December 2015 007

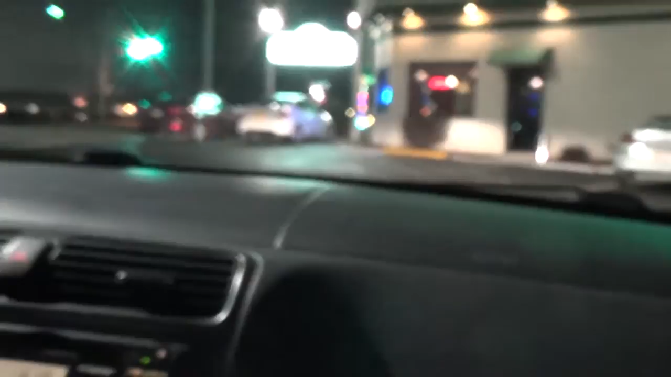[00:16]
And being behind him, you know, good. We got a headlight out. We're getting pulled over.